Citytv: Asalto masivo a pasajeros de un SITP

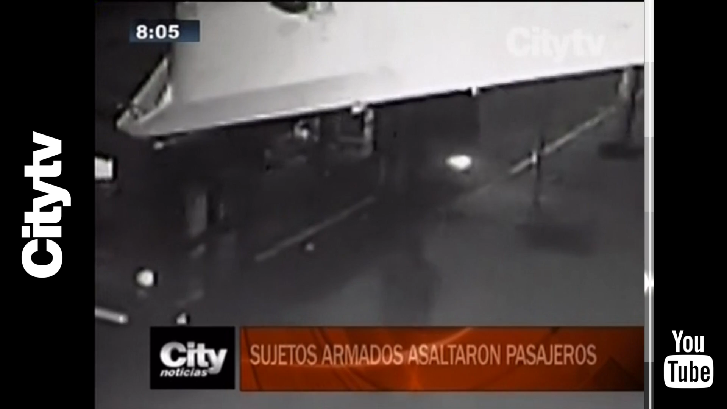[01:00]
se suben y en 12 segundos asaltan fuertemente armados a 18 pasajeros que se movilizaban en el automotor que rodaba hacia las 9.15 de la noche por el centro de la ciudad.
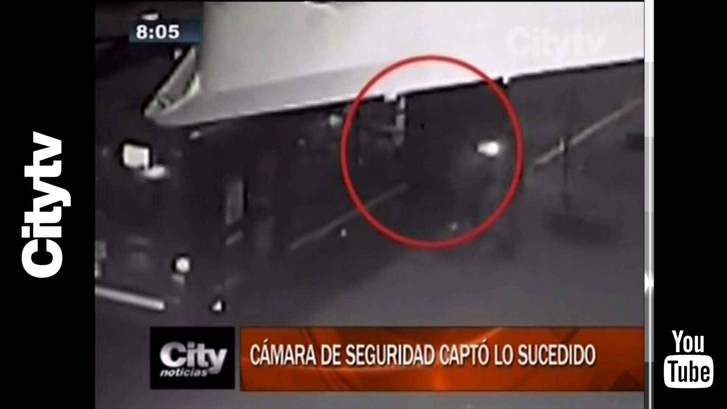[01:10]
Una de las víctimas narró el momento. Se suben dos personas armadas. Una de ellas llevaba un cuchillo bastante grande, la otra tenía un cuchillo y una pistola.
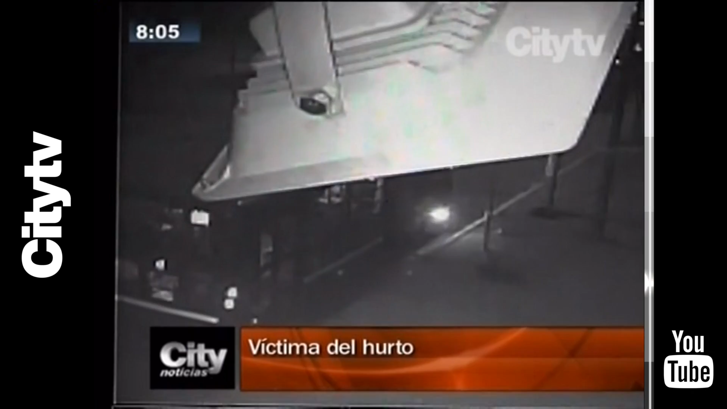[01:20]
Nos robaron bolsos, celulares. A mí me pusieron el cuchillo en el pecho, me pidieron mis pertenencias.